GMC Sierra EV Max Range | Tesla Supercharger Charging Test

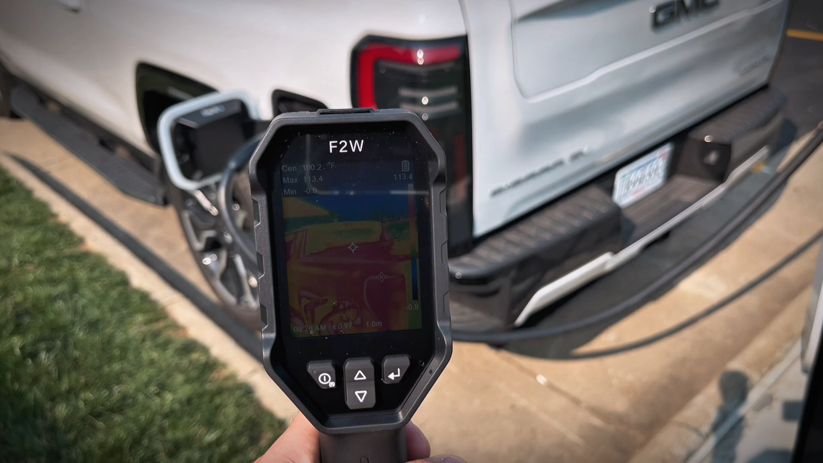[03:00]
Now that we're just over 10 minutes I'll check on the temperatures using my thermal camera from HFS tools.
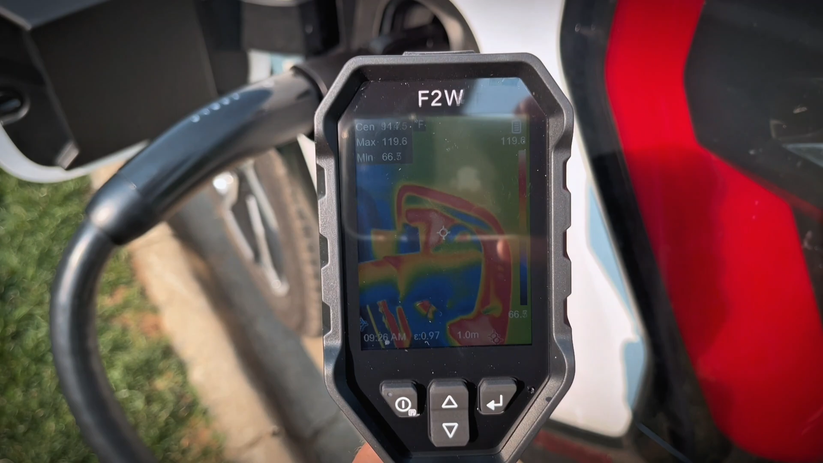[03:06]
Temperatures are fairly low coming in only around 120 degrees Fahrenheit.
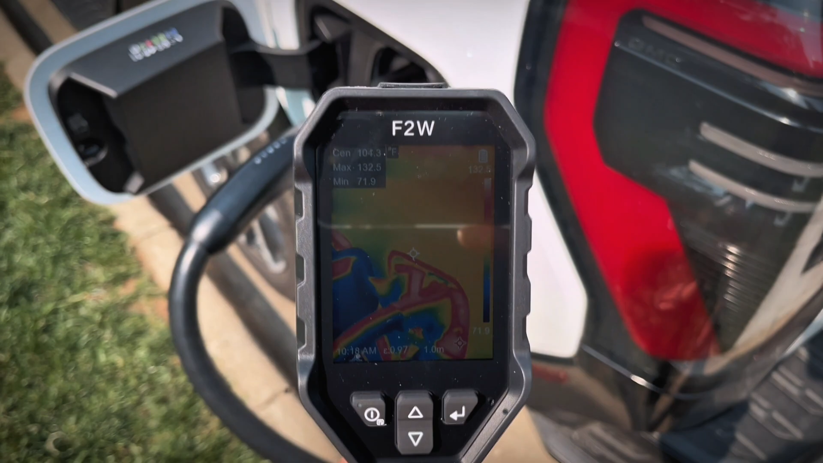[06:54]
Again, it's not hot at all and very good to see after a long test like this.
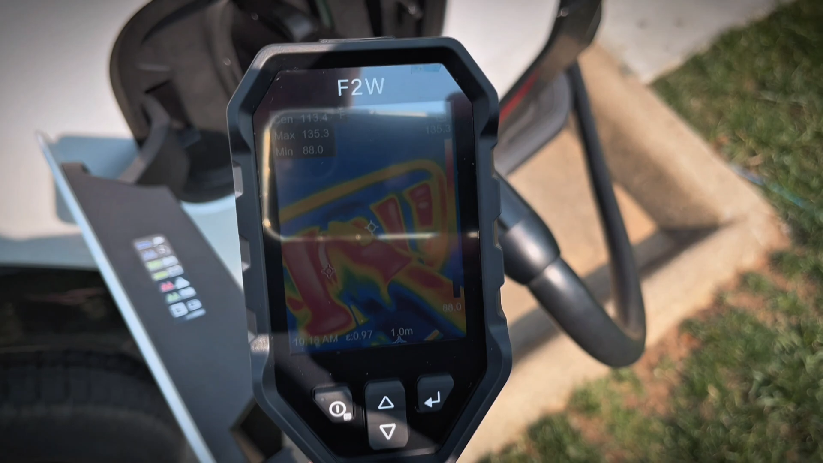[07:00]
I have no concerns at all about the temperatures.